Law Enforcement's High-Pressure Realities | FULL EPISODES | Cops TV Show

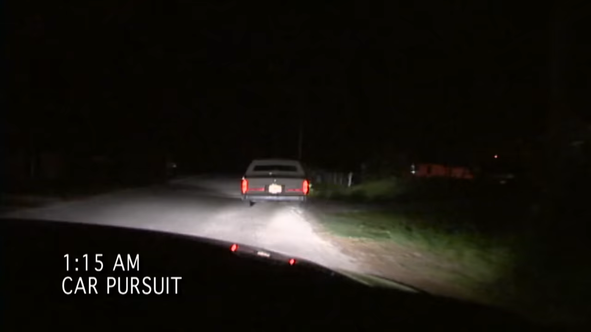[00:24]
Just went through the stop sign at Gishin Suncoast.
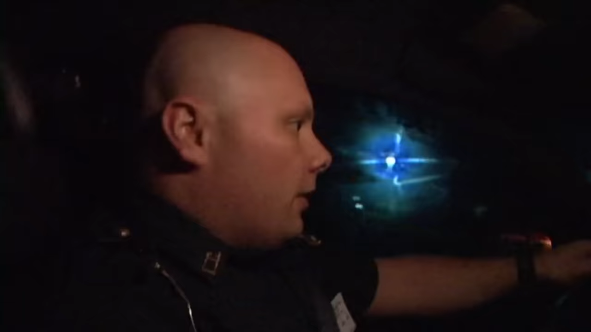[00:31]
Well, he's moving pretty good. Just trying to keep an eye on him as he comes around this corner.
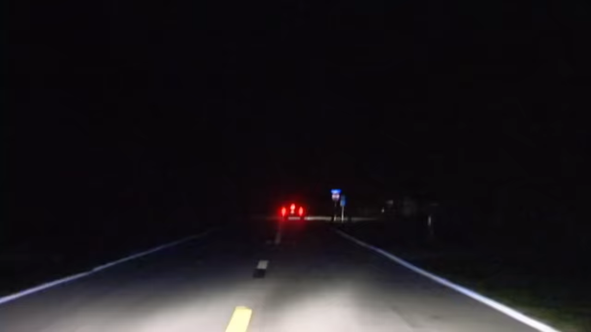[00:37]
It's getting a dead end up here.
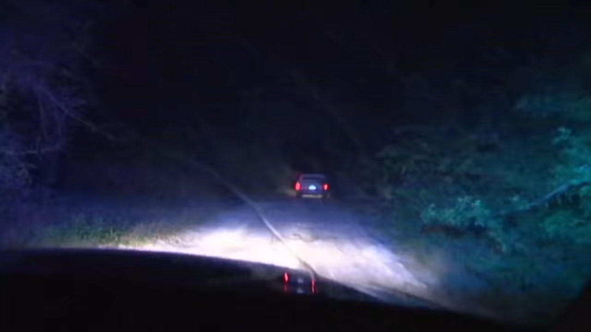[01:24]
Stop your vehicle. Pull the vehicle over. No, he doesn't want to stop. We're not going. We're going about 25, 28 miles per hour. He does not want to stop. All right, he's not going to make the turn at Tucker.
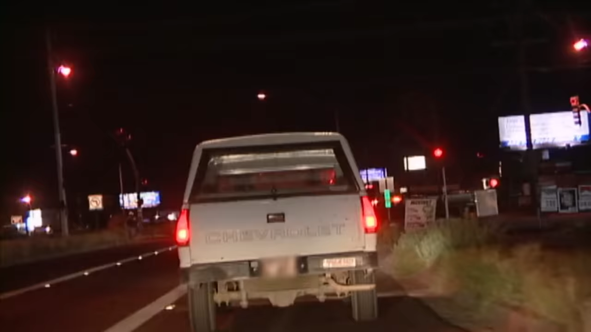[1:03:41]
George 191 traffic. 91? At Arizona 4, Adam Mary. Going to be Apache Trail in Chrisman.